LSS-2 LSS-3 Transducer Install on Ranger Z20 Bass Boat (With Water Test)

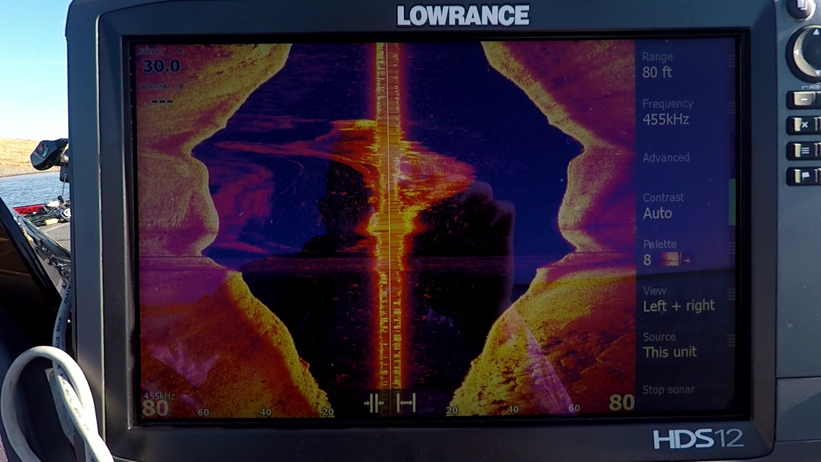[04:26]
side scan to see what it looks like and don't mind all of this.
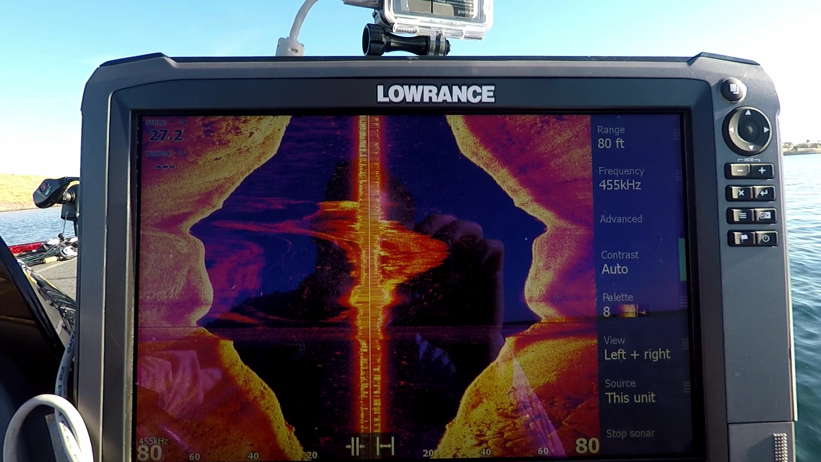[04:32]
This is just because I was sitting at a standstill when I was getting the camera ready so but we're going to be idling past here.
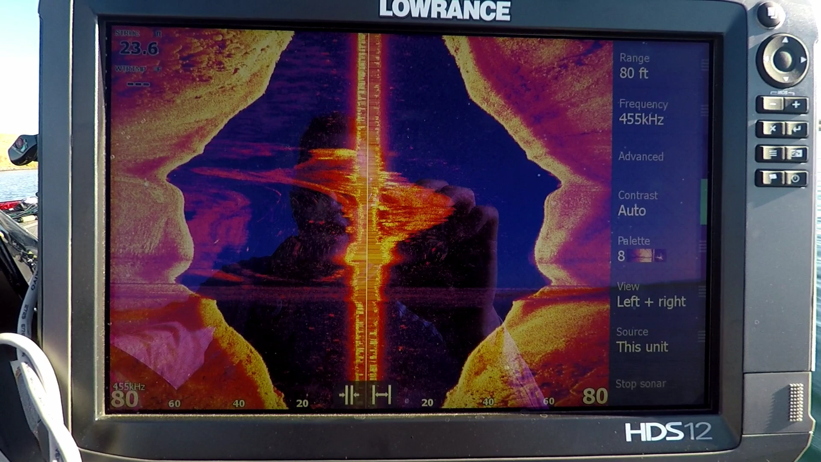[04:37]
As you can see there is a little bit of distortion right there in the middle and I think that is from the jack plate so that's something I'm going to have
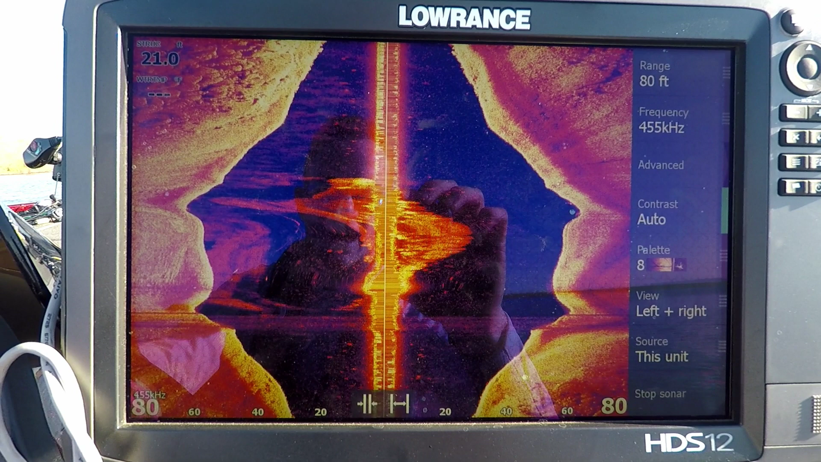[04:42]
to address but overall it looks pretty damn good.
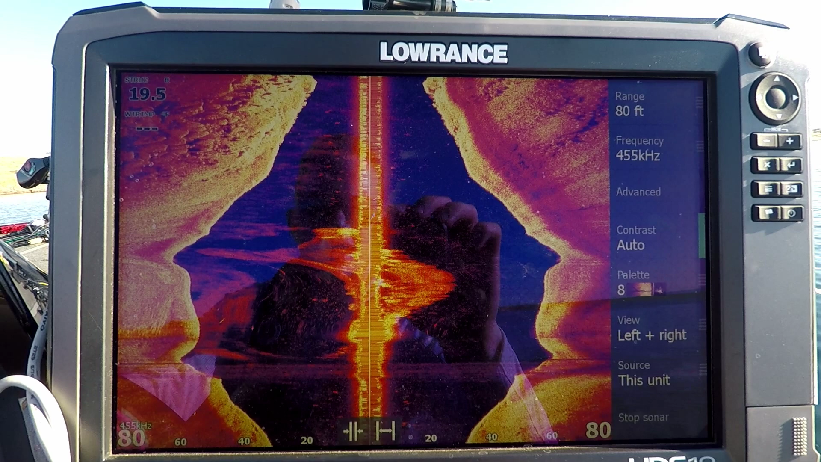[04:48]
As you can see you can this is like from what I know when the water level low is
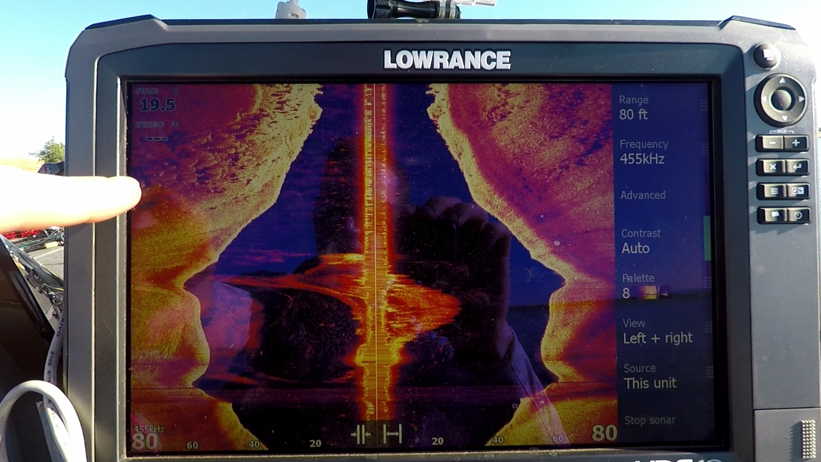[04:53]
low this is like kind of like a mud bank and these are all like pits where the water has washed it out. Looks like you got a little bit of rock and stuff but it seems to be working really well.
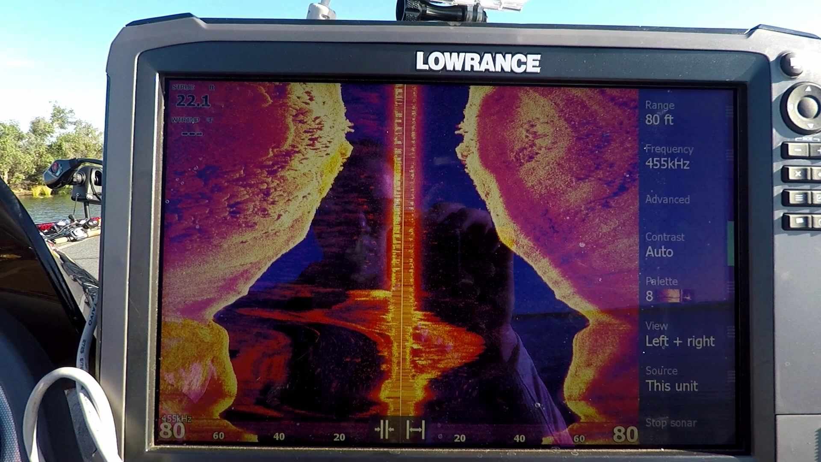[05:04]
I'm running on the 455 kilohertz.
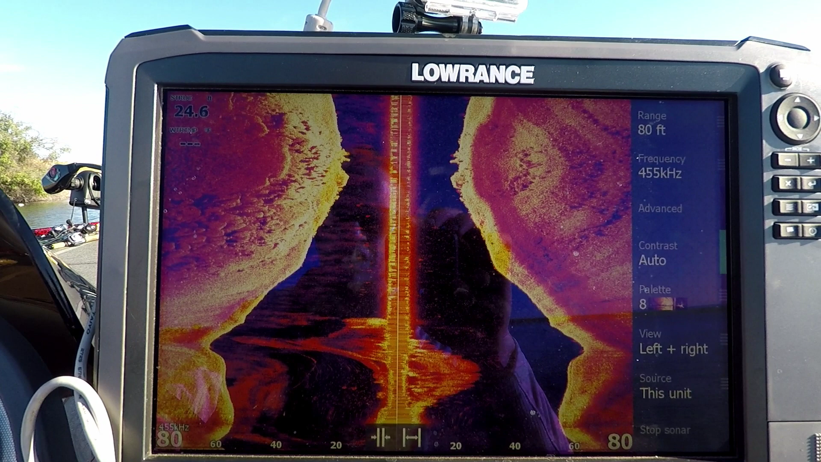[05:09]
When I put it on the 800 it was just washing it out so but that seems to work really good.
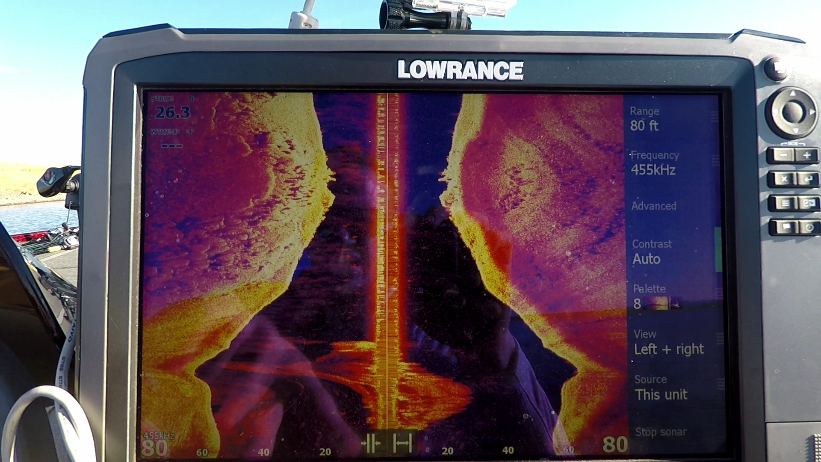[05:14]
The only disadvantage you're really going to see is this line right here and I think like I said that's from the jack plate so that's something that'll have to be addressed.
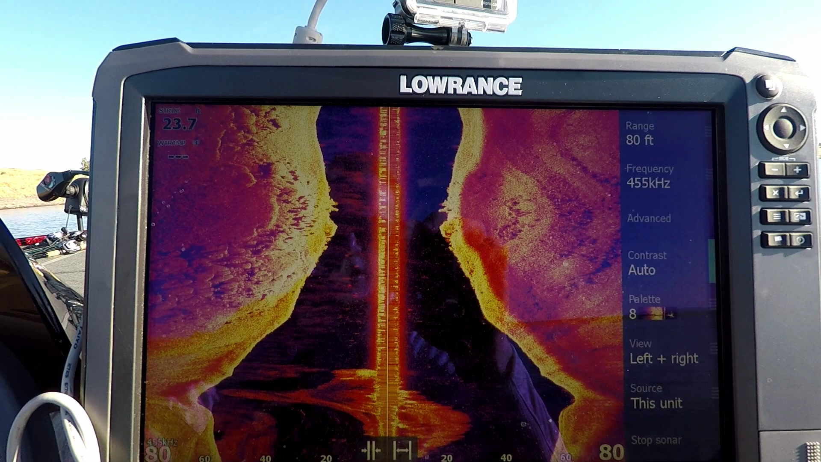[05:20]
So anyway I hope you guys enjoyed this video. I hope it helped you out and I hope if you have any questions please ask in the comments. I'll try to help you out as best I can but I know I couldn't find a ton of information when it came to mounting that transducer on a